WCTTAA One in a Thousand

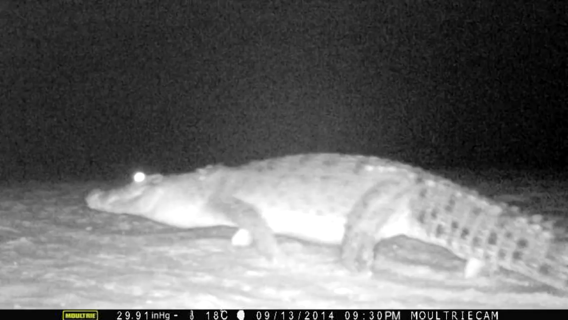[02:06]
Crab Island is the biggest flatback rookery in the world
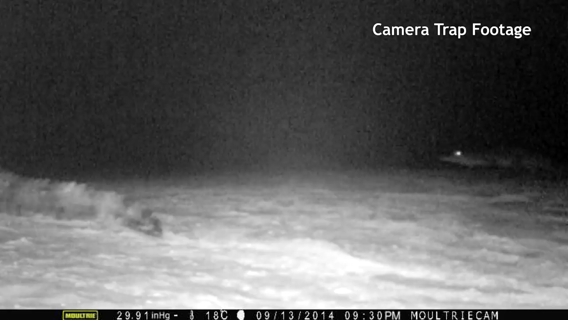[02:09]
that get eaten by ghost crab and seabirds, crocodile.
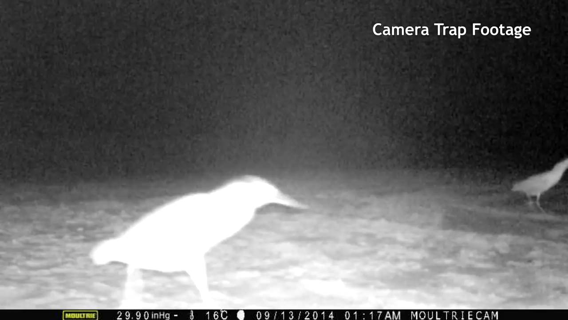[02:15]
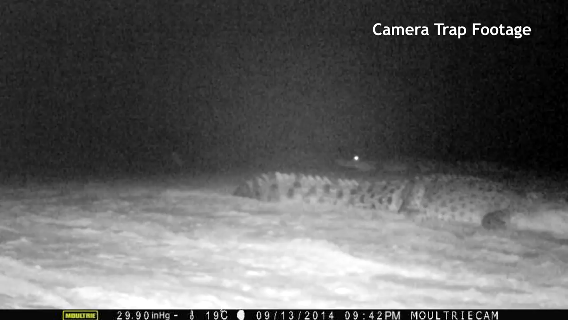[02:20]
The nests don't get predated on the island but they actually get eaten by birds, crabs and crocodile on the island.
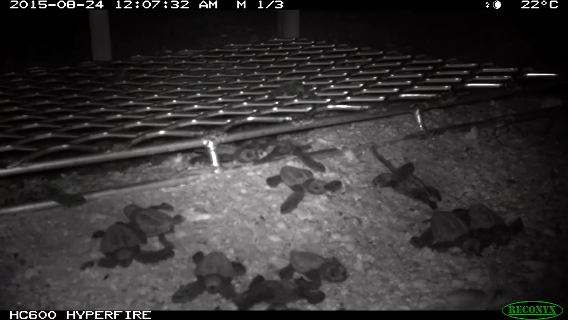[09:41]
It actually does work, it's it's a good idea. Cages are constructed out of aluminium for a few reasons,